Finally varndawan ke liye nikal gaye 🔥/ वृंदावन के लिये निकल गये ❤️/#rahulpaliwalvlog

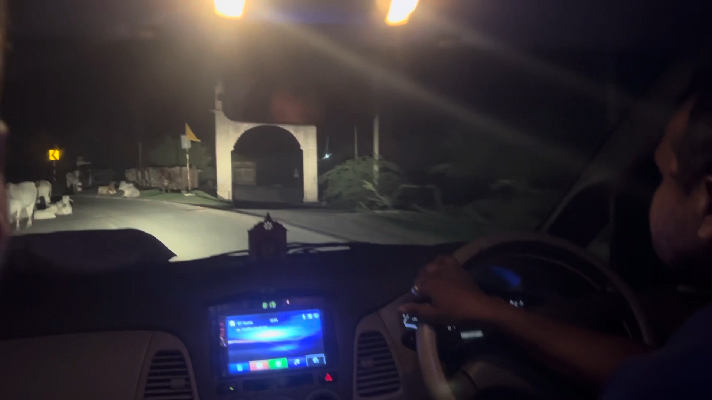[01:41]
एक्साइटेड एम आगे बिहारी जी की चरणों में जाने के लिए और बिहारी जी
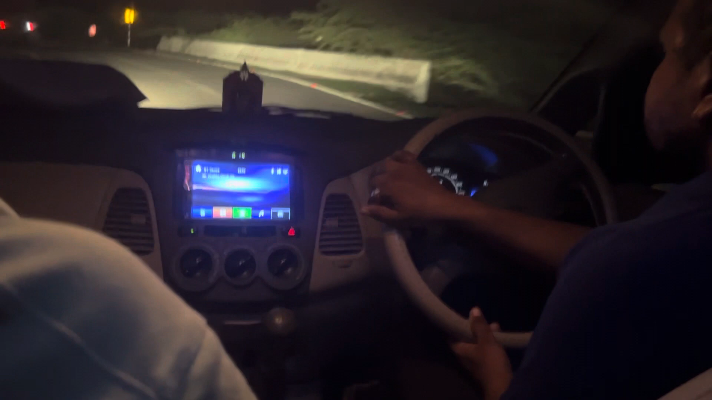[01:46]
आज आ रहे हैं हैं सारे इस्ट मित्र इस गाड़ी के अंदर बेटके और ये पीछे थोड़ा उजाला अंदेरा है है हमारे गाइद गाड़ी के पीछे ये बेटे सुपम बिया और सुरब ज
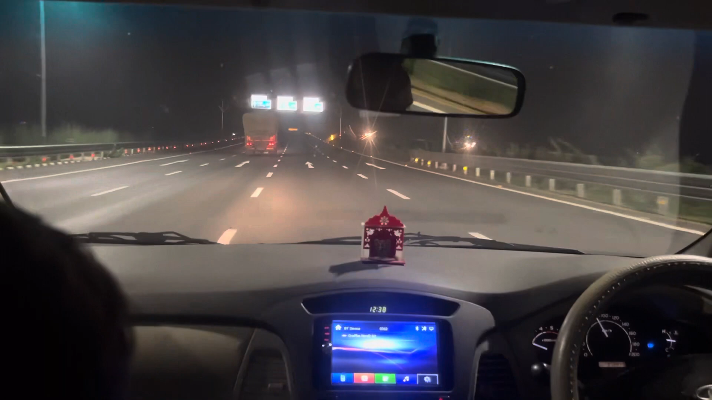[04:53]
बहुत शांदार रोड टापो टाप ले मुंबई एक्सप्रेक्स वे है यह बहुत शांदार रोड है जैसा कि आप देख पा रहे हैं तो खाइज रेस्टे में चलते चलते